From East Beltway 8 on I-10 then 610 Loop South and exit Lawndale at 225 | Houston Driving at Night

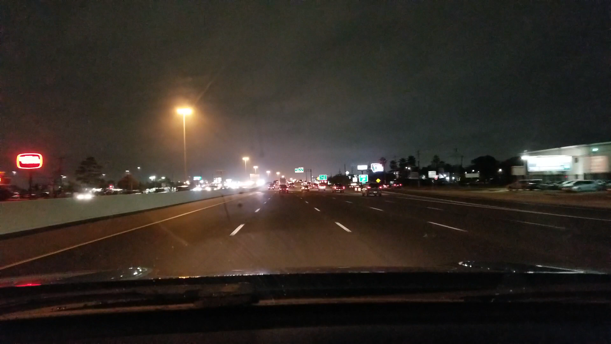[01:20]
down to the place we're going.
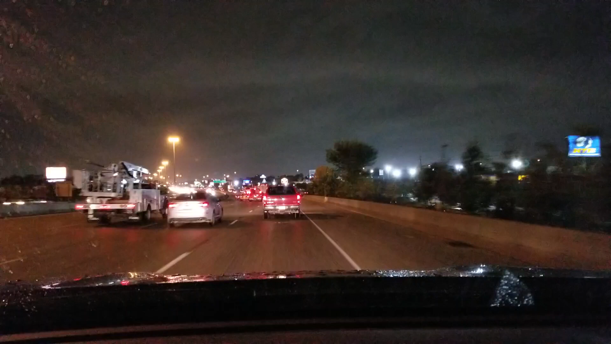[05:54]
610 South, exit Lawndale, go down Broadway towards 76.
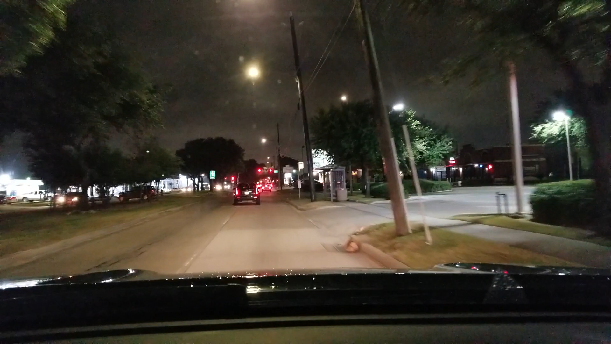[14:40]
Oh, by the way, we exited Lawndale and then turned right on Broadway. So this is Broadway at Lawndale.
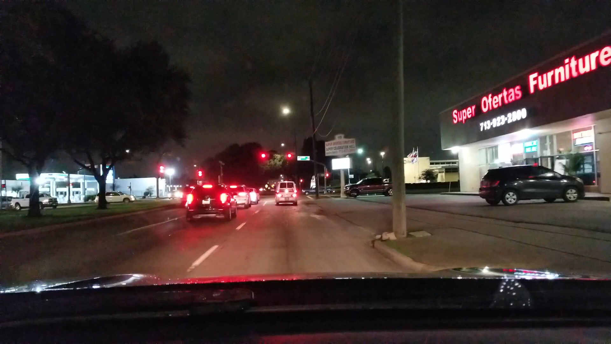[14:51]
How can we exit Lawndale and then we're back on Lawndale? How does that work? Well,
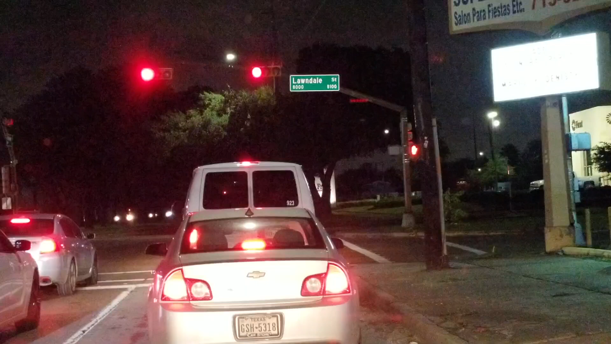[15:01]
because... It's kind of weird. Exit. They call both streets Lawndale? No, it's just telling you that you can exit because you're gonna come to Lawndale.
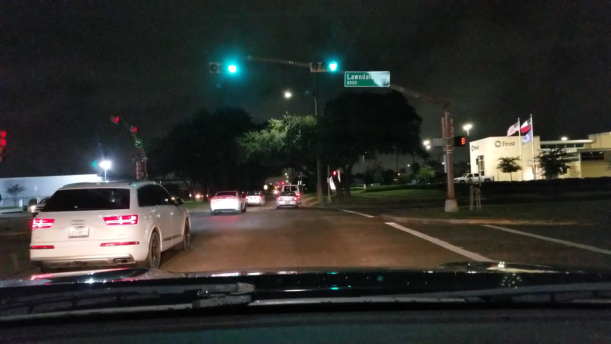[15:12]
No entrance. So this is the real Lawndale, the other one's just an exit. To Lawndale. Like, yeah. You won't get there. Right. It's still 225. Pasadena 225 is the exit. So as I was saying, what my dad did was very simple. It would have been, in normal circumstances, would have been illegal, what he did.
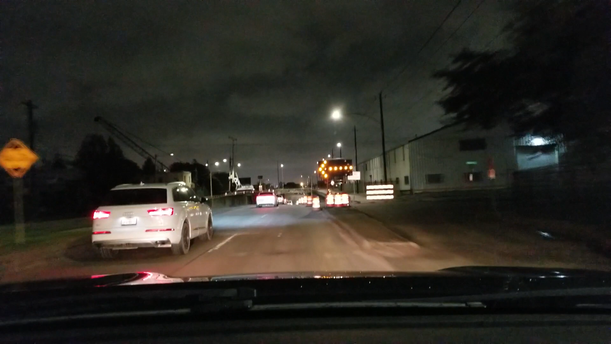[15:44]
But knowing that it was 2 in the morning, and he had us, all the little kids in the Suburban, and my mom, he was not going to risk such an event of getting off to remove bottles or going through the bottles and then be stuck in that neighborhood, right? So what does he do? Well, they were blocking one side of the road. Say like right here, right? You see two lanes? They had these two lanes blocked off.
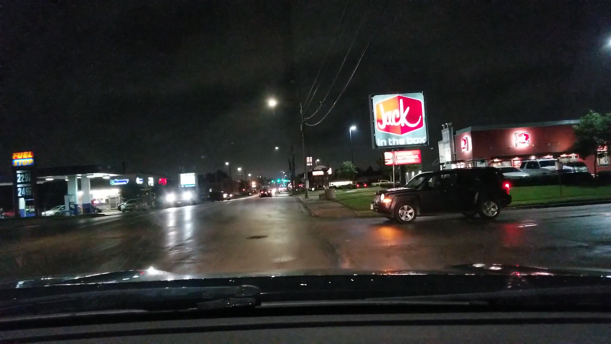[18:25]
There's no street name here, but this is the street. I think. But yeah, I've seen that kind of stuff. I've met people that have gone through roadblocks and been robbed. That's why I drive and think about those things. Alright guys, right here at the light is Canal Street.